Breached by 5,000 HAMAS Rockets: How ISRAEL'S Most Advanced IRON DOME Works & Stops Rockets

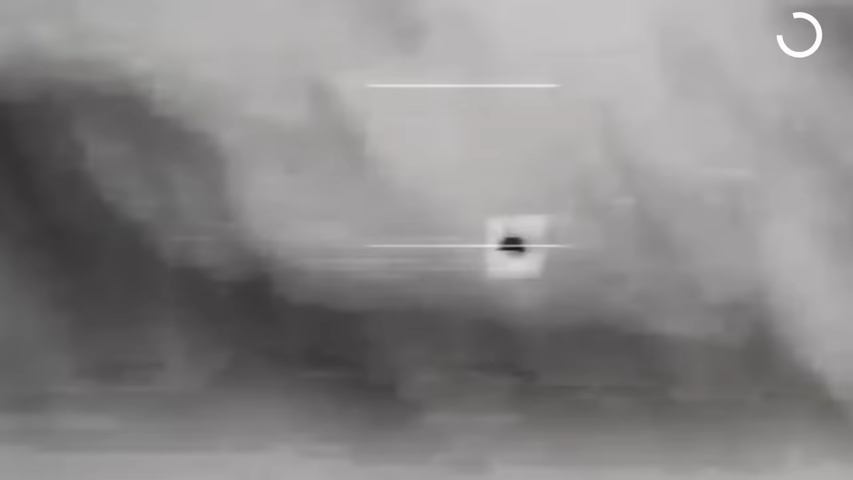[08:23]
Quick calculations were then made to detect the trajectory and potential targets, and threats were subsequently destroyed.